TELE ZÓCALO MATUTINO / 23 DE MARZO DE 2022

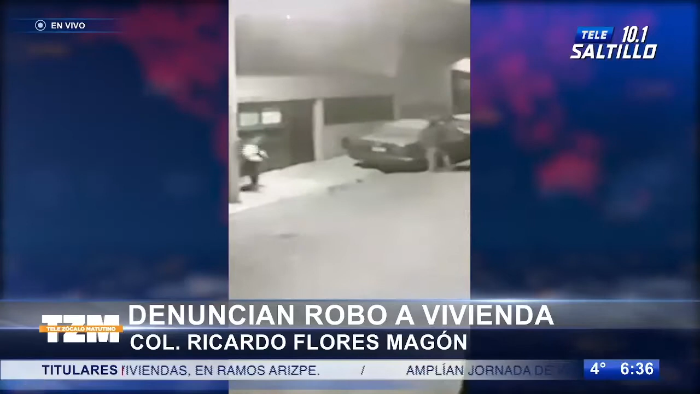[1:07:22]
según lo que podemos observar en las imágenes, debido a que se ve cómo estos dos sujetos saltan de esta barda.